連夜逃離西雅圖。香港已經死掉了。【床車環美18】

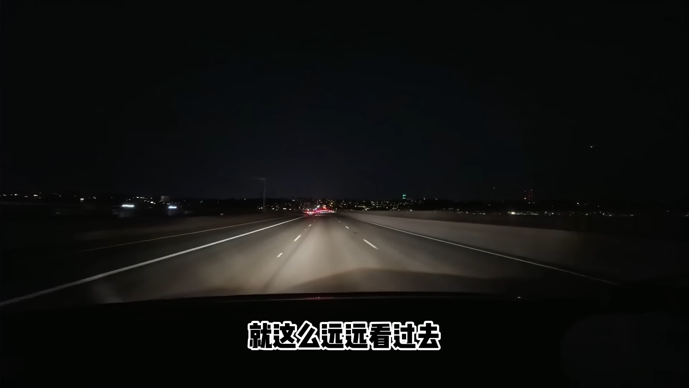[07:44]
这么远远看过去好像也不觉得有那种灯火透明的感觉
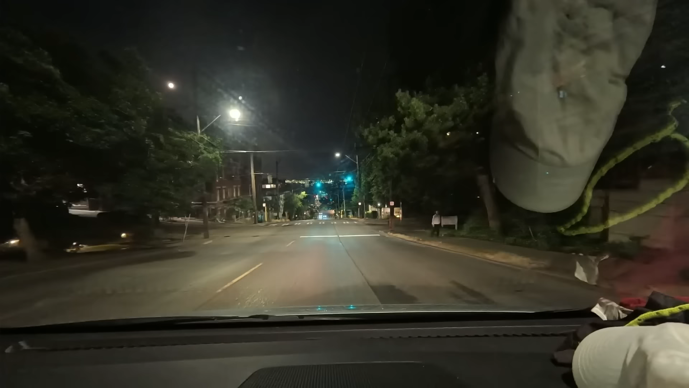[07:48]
市区好凉开啊大处都是那种巨大的山坡就有点像旧金山但是比旧金山更离谱前面有一段我还没拍下来我在上了一个好大的坡可能最少有个三十度在那个坡最高的地方
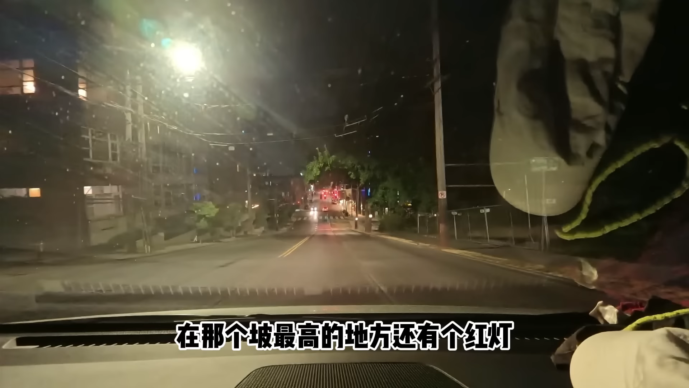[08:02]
还有个红灯在那里要停车哎呦好吓人开的而且居然还有车又要跟我汇车对呦刚好走一辆车
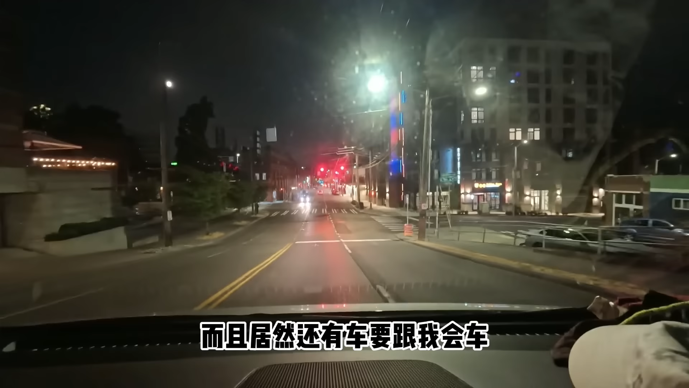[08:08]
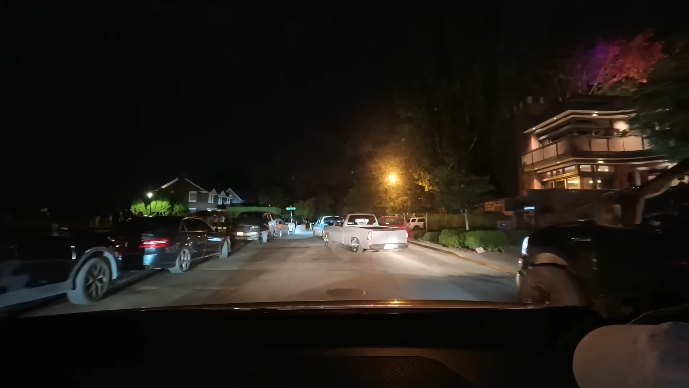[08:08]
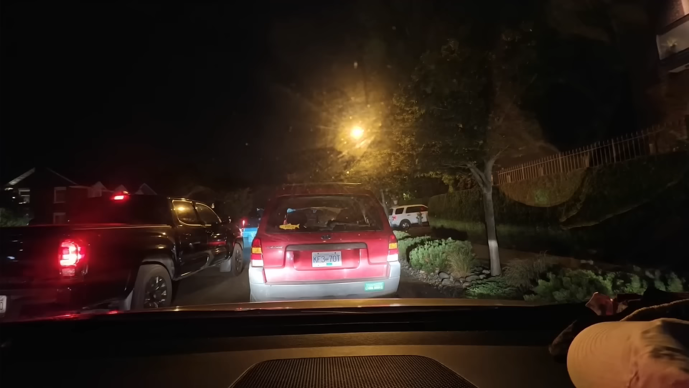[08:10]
看一下这里的夜景啊马上就能看到了我来说停在那这里就是观景平台